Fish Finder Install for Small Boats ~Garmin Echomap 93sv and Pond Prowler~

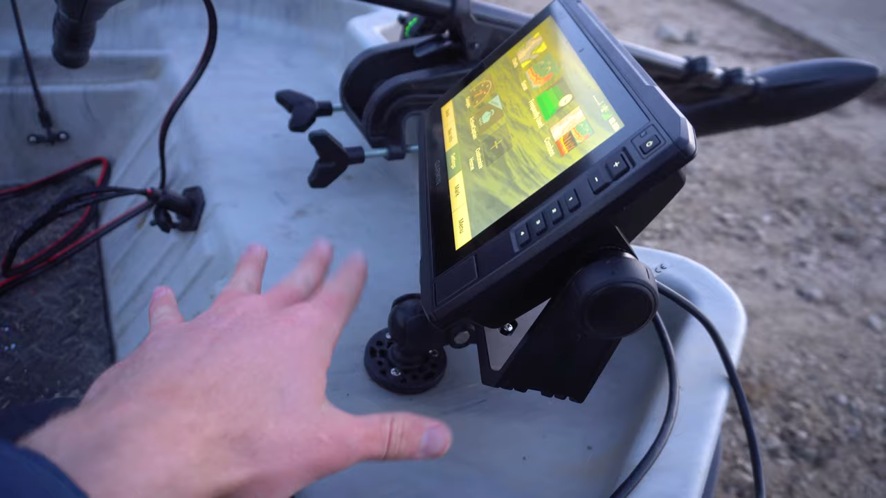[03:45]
that it's kind of starting to wear on the plastic or you know something else with that wobble then i will change it but as of right now
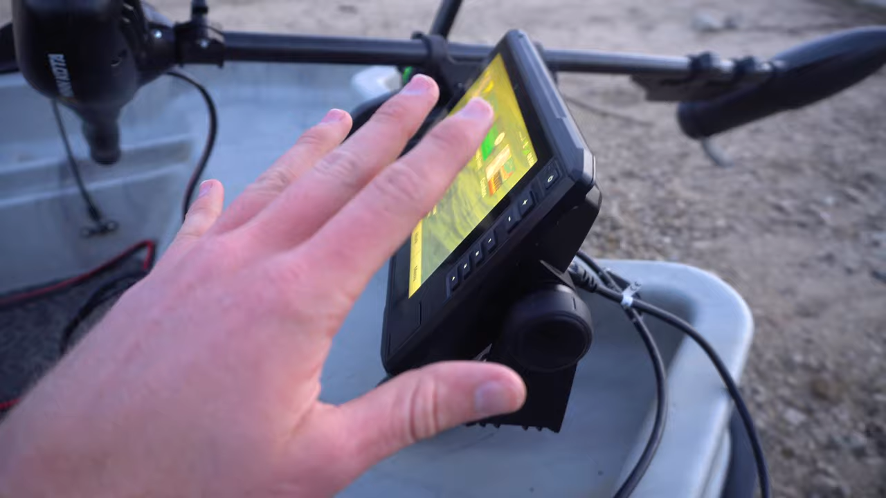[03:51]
it's been working great for me now the transducer is a little different from the other one because the scottie
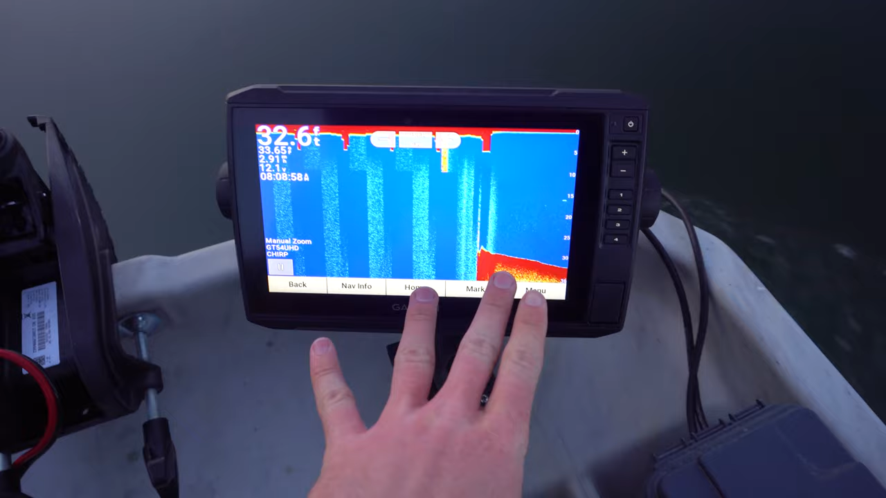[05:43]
On screen: depth 32.6 ft
lock that up and as you guys notice we are graffin so this is the main feature obviously that most people are going to use on it on a fish finder right the uh just regular you know regular
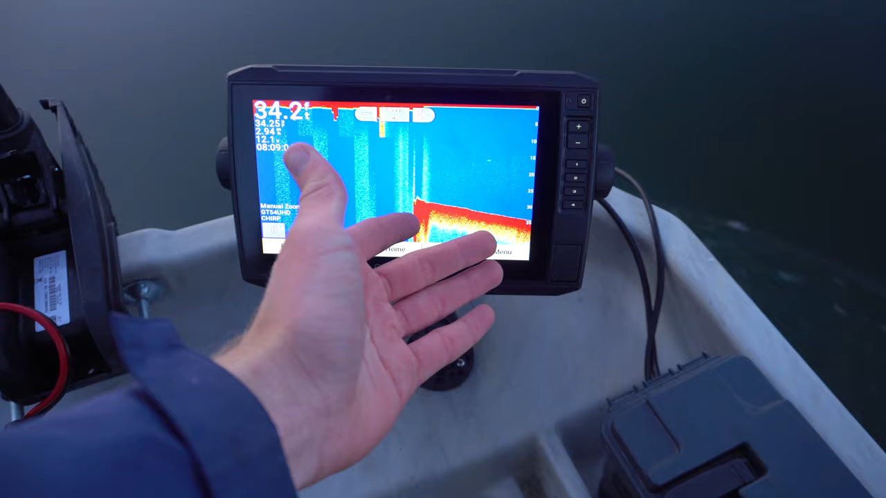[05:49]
sonar this is going to be the best one for reading kokanee whatever obviously as you guys see right there those are most likely going to be trout 35 feet those could be bass too um could could be
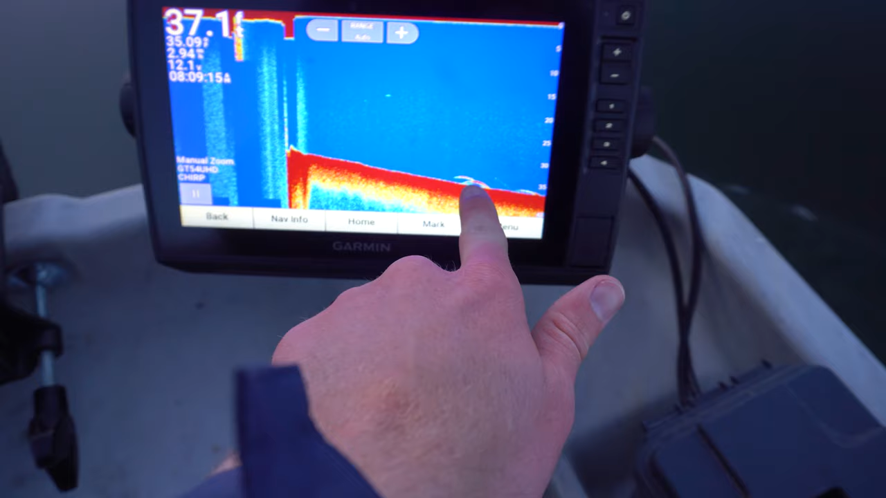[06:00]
pike minnows bull trout could be a couple things but my guesses are either bass or rainbows as you can see there there's one fish two fish three there could be a fourth in there but i'm thinking three um pretty cool obviously we're already
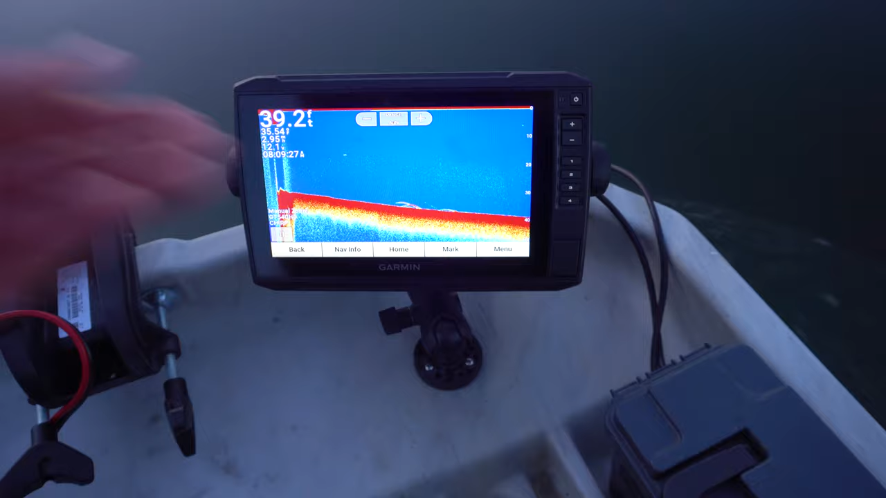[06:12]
reading fish this one is an awesome feature as you see we're marking more fish out here um i know this little flat here is loaded with rainbows so that that's probably what it is if we go back here we can also go
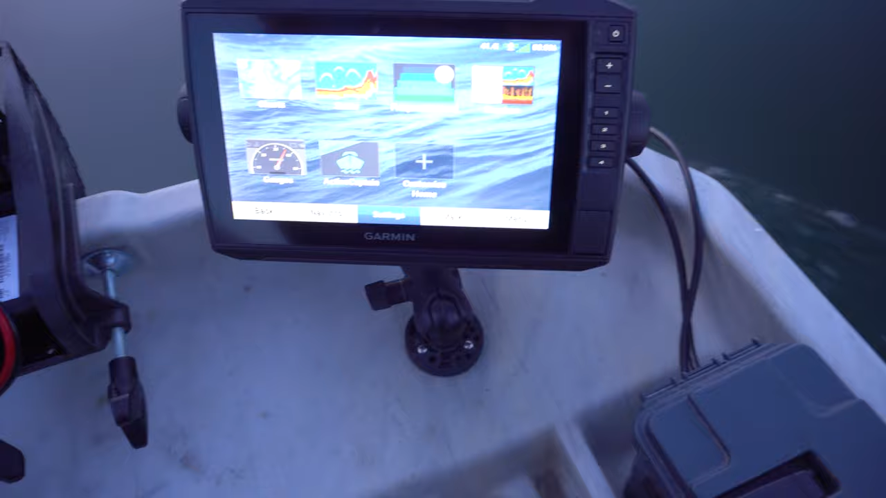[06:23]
to our clear our side view side view is really really cool um it's you know probably going to be about a minute before you're going to get you know your whole screen loaded up but obviously you know if there is fish right in here you can see it right as you click it but this is not something that you're just going to quickly you know switch over to just
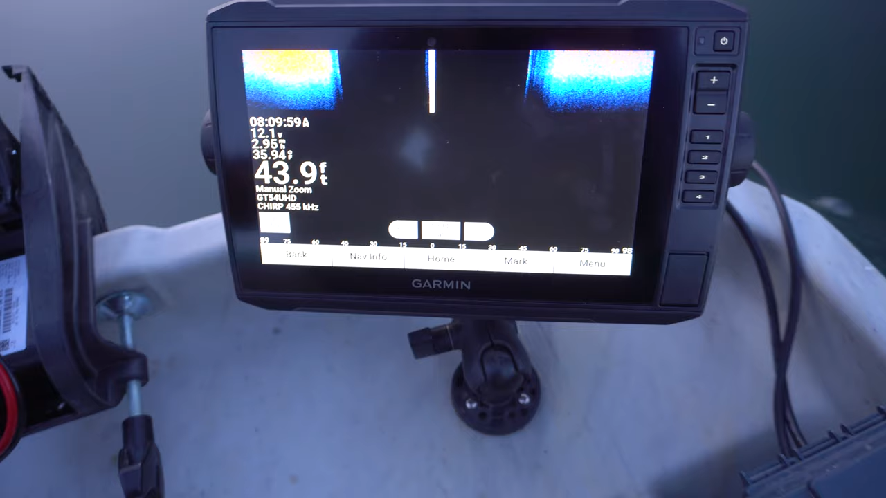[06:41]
On screen: depth 43.9 ft
to see what's by you you know this is something where if you're trying to mark fish and you need to just kind of cruise really slow
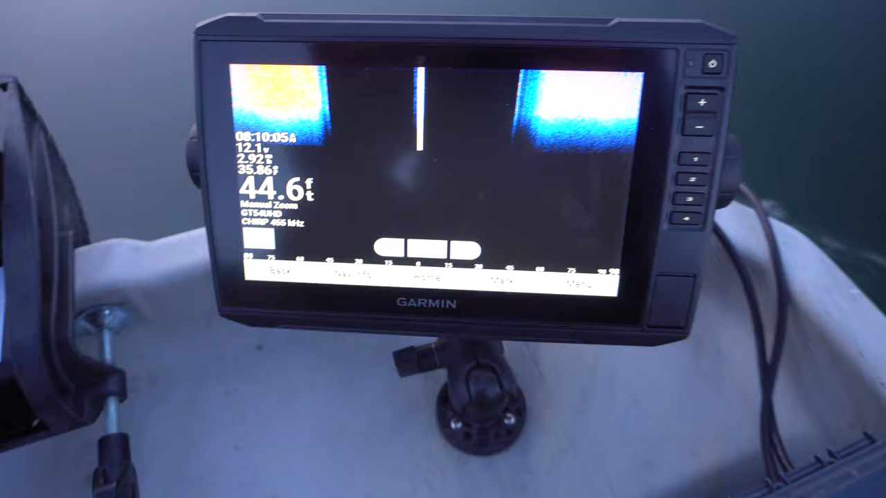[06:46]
On screen: depth 44.6 ft
this is what you're going to have to do so now as you guys see it's been about i don't know 35 40 seconds and most
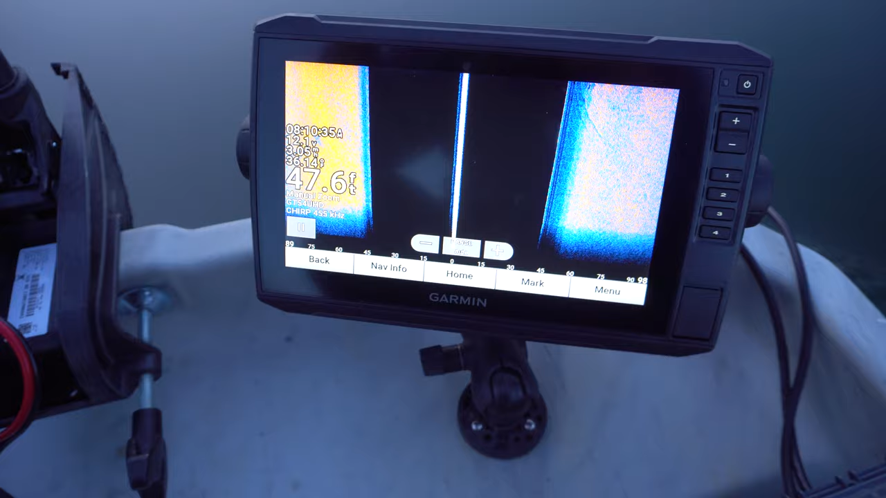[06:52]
On screen: depth 47.6 ft
of it is on the screen now now this lake is pretty uh pretty
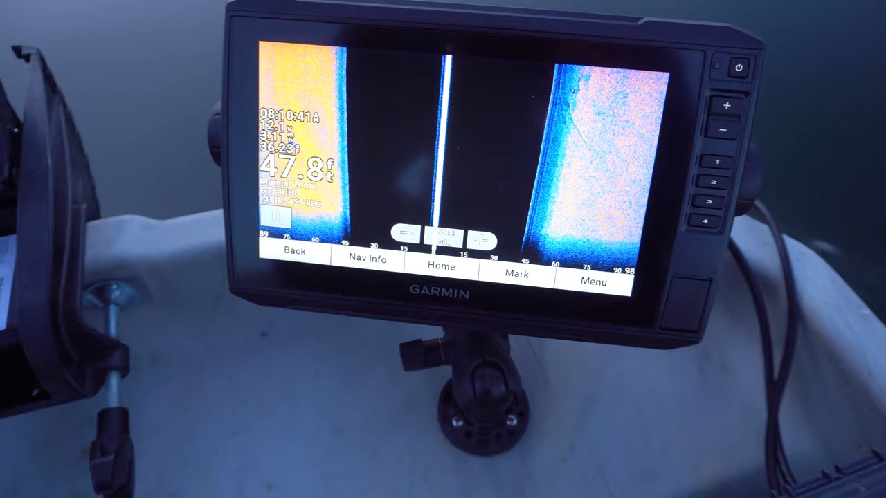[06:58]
On screen: depth 47.8 ft
contourless it's pretty much just a big deep like trough because it's basically a part of a river that is now damned so super deep
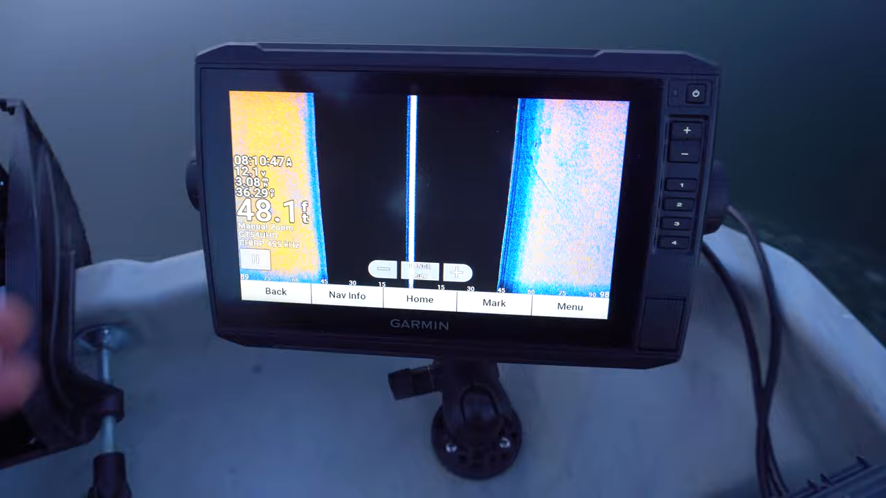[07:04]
On screen: depth 48.1 ft
there's not a lot to see here but if you were fishing like a weedy lake or you know some or you're fishing like a shallow area
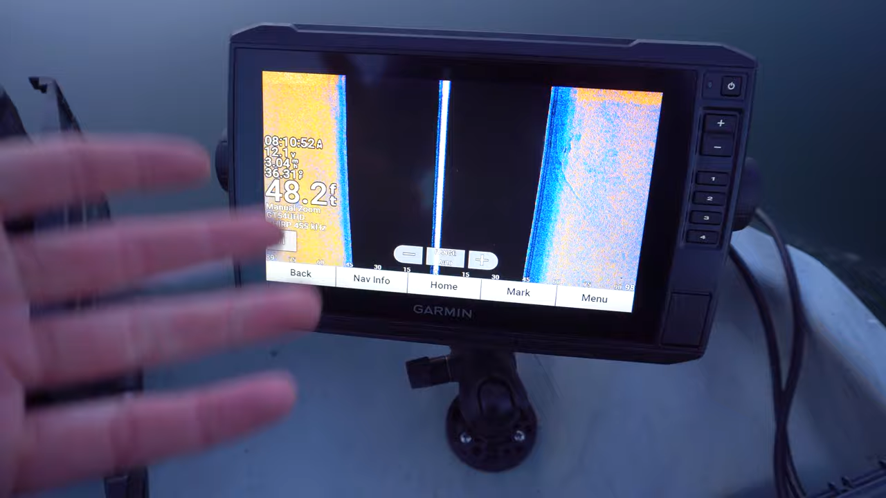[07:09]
On screen: depth 48.2 ft
for bass or whatever and you want to see stumps and logs and you know that's going to be a lot better of a use than what i'm doing today you know i'm troll i'm going to be trolling in probably one to two hundred feet of water so this
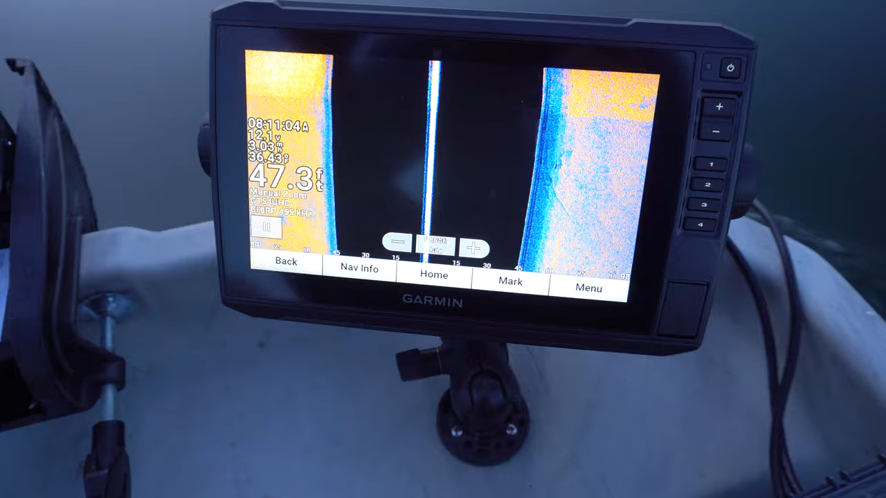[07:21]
On screen: depth 47.3 ft
isn't really going to help but this will help uh on other lakes in idaho that i cannot wait to to fish
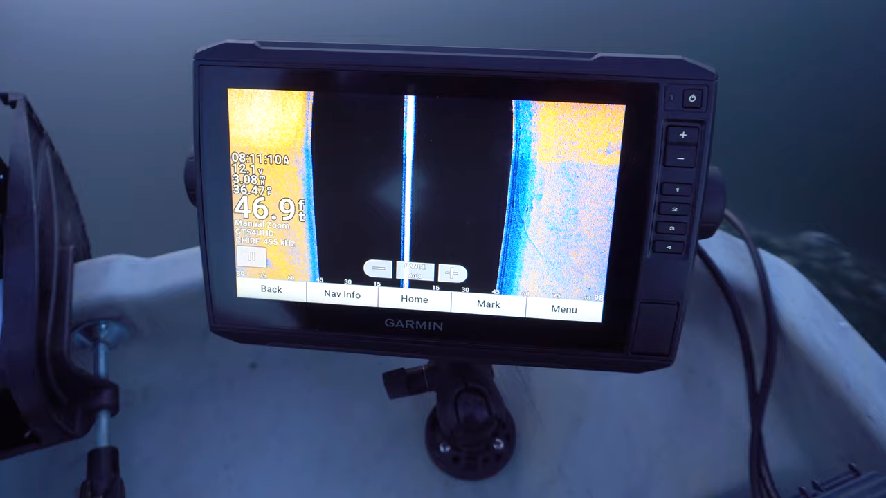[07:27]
On screen: depth 46.9 ft
here this year so that's yeah that's another one i'm going to use right there the clear view can be pretty cool too um i've noticed that it doesn't read it doesn't seem to pick up fish as well as just a regular sonar even if the you know i increase or decrease the sensitivity and color gain and stuff it just doesn't seem to
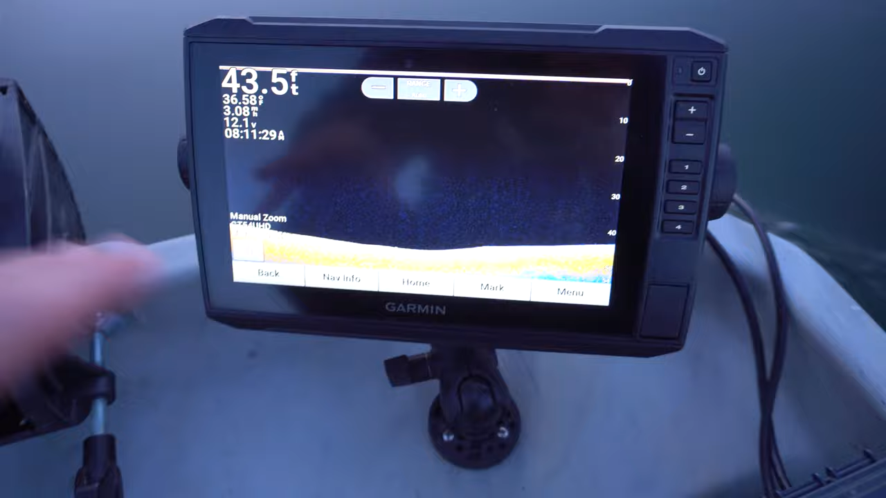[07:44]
On screen: depth 43.5 ft
pick up fish as well if you guys know why let me know in the comments below um but this is going to be great for
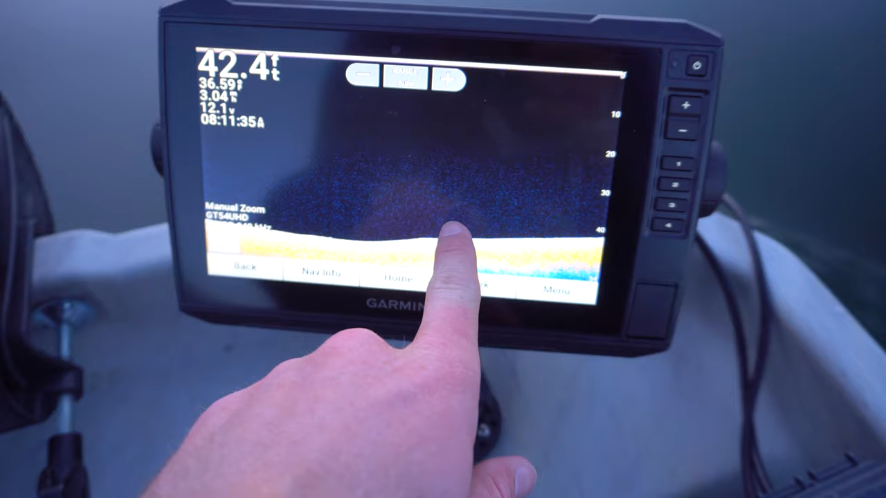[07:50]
structure and identifying like exact things down there so you know there's a big mark on the screen and i'm trying to figure out what it is you know i can go to this and realize hey oh yeah that's a sunken tree down there or you know whatever
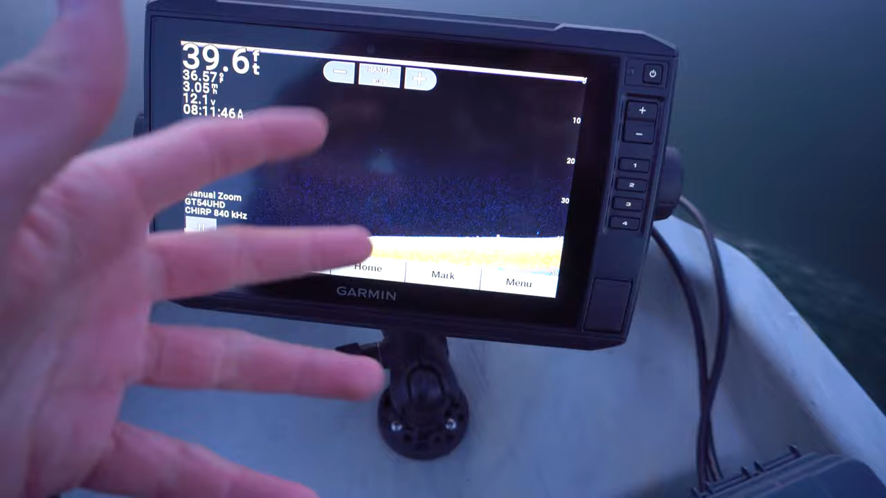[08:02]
whatever's down there you're going to really be able to read it with that the big thing for me is going to be the combo right so